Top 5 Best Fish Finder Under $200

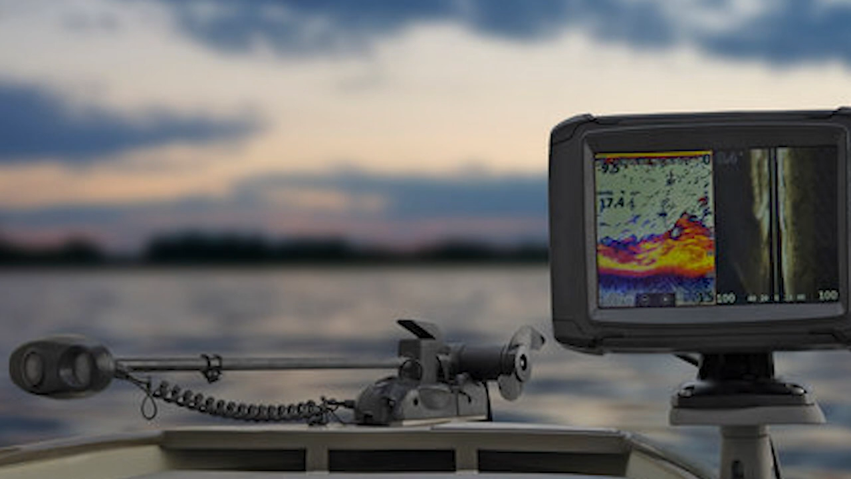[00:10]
looking for a quality fish finder but don't want to break the bank check out our top 5 picks for the best fish finders under
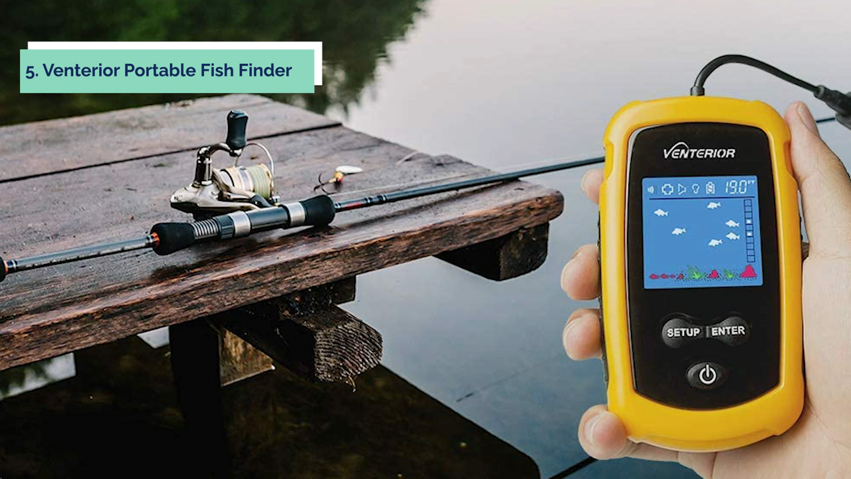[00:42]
at number five on our list is the venterior portable fish finder the fish finder uses sonar to detect water depth in fish location sonar frequency is 200 kilohertz the detectable area is 4 to 5 degrees beam angle under the surface of the water and it can be up to 20 feet
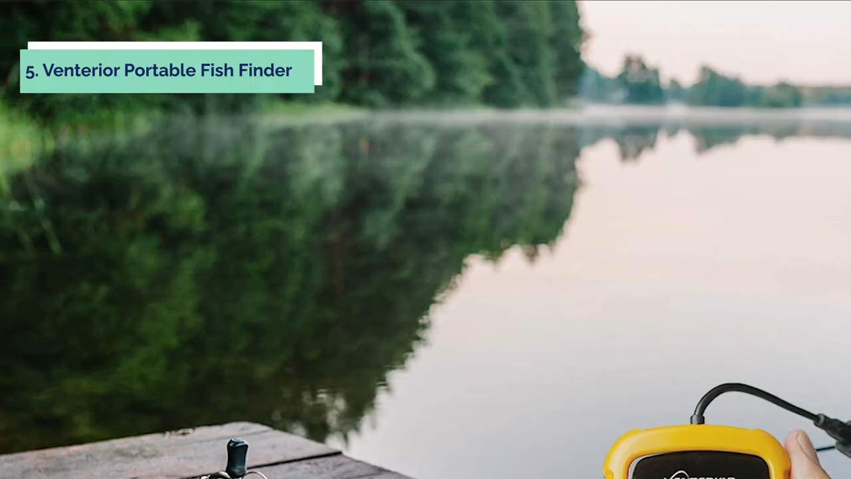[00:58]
deep the display unit shows you the water depth and approximate fish depth if fish schools pass by
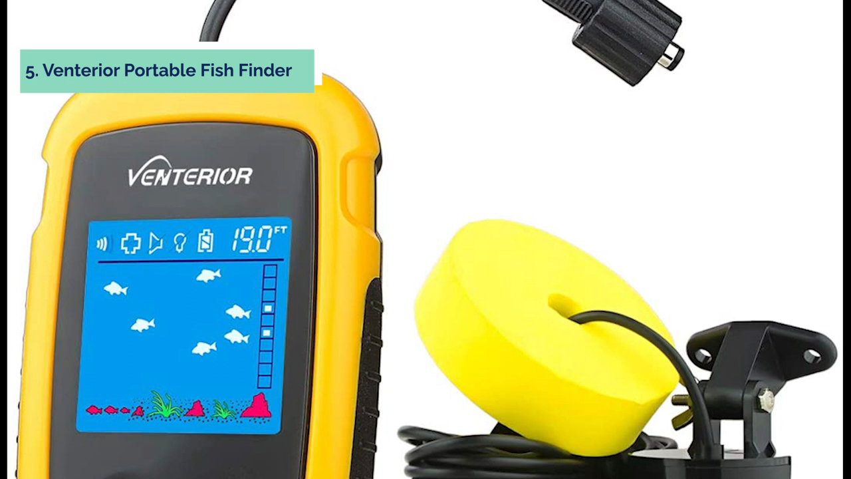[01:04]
On screen: depth 19.0 ft
it comes with a neck strap that allows you to wear it around your neck when busy on the kayak this portable fish finder will help you catch more fish or shrimp in your fishing trip the fish finder has a special feature which you can set up your bio zones such as fish
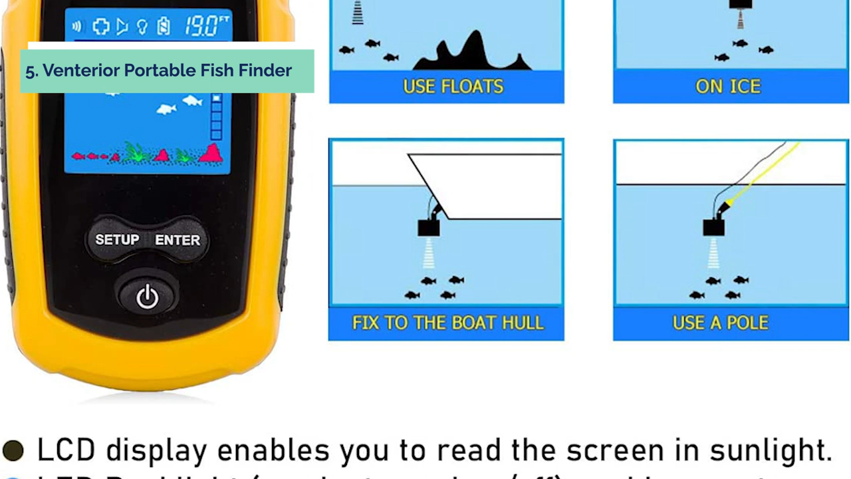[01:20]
On screen: depth 19.0 ft
shrimp and oysters you will be clearly distinguished by led
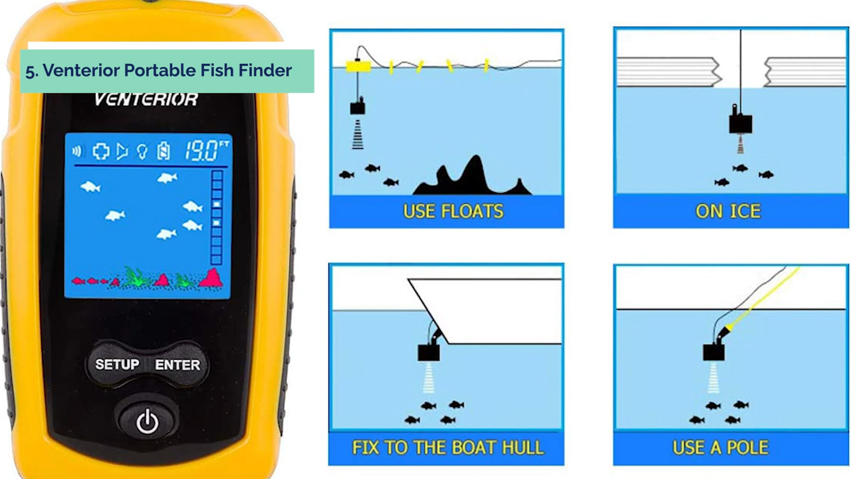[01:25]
the monitor is equipped with a sun visor to prevent sunlight interferences and it is easy to turn off the screen when
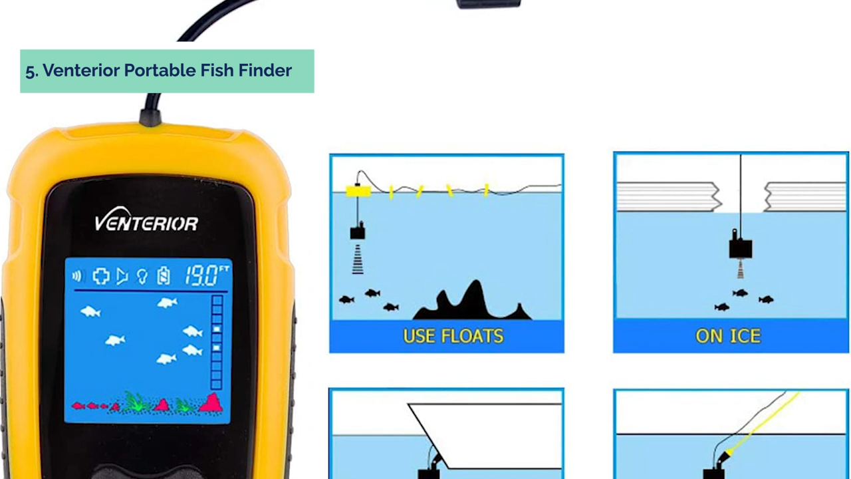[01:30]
On screen: depth 19.0 ft
not operating it to save battery power the fish finder uses the g13 button cell and cr2032
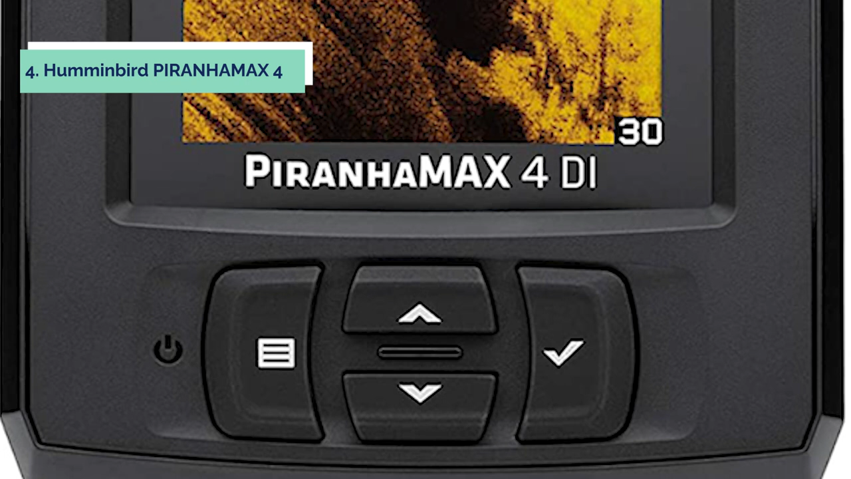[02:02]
fish structure and contours with down imaging get a clear view of what's
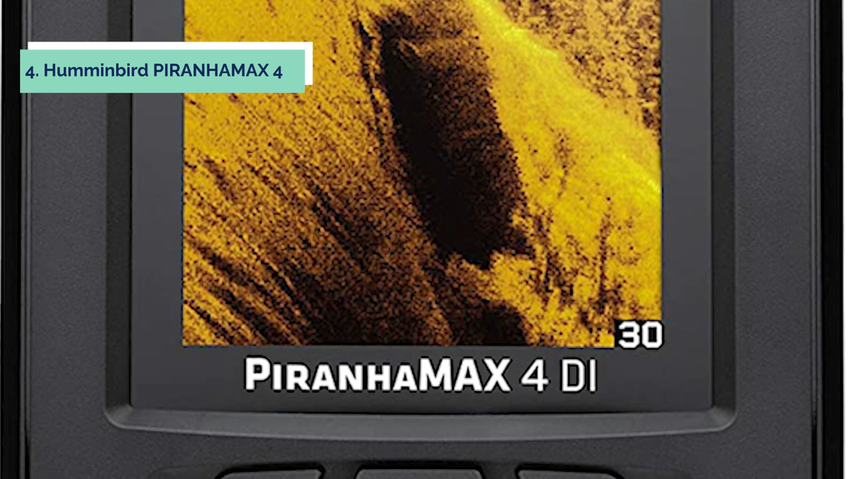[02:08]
happening below your boat with an image that shows fish arches and other details on your display screen
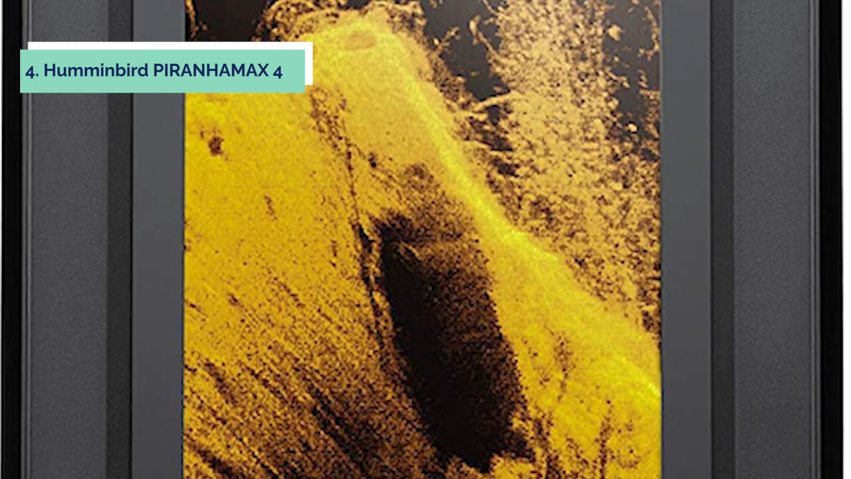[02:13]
a quick tilt and swivel of the transducer change the view so you can get a good look at what's happening below any time the
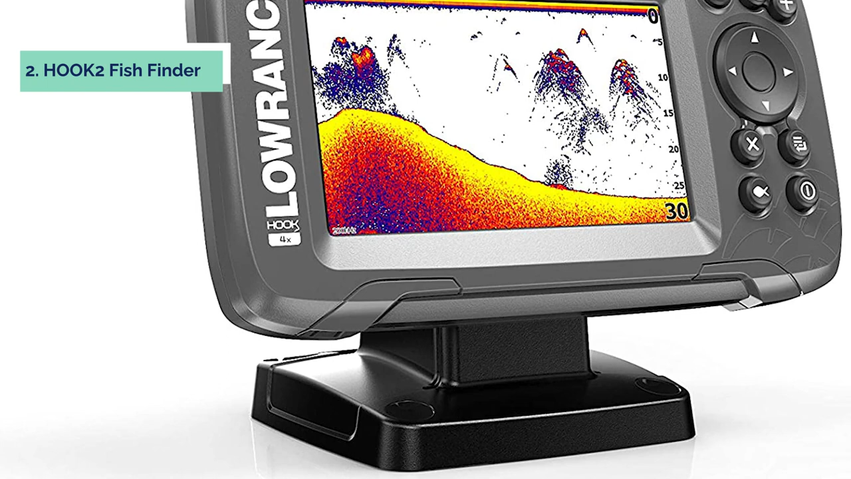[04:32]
at number two we have hook two fish finder the lawrence hook 2 4x fish finder is the perfect fish finder for anglers who want to spend more time fishing and less time dealing with settings the hook 2 offers a wide angle sonar cone giving you double the coverage of traditional fish finders a single transducer can be
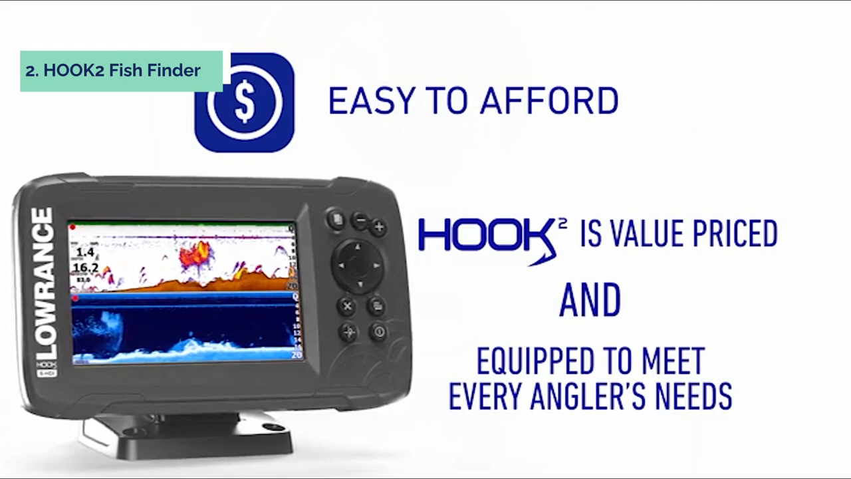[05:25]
is fresh faced with crisp colors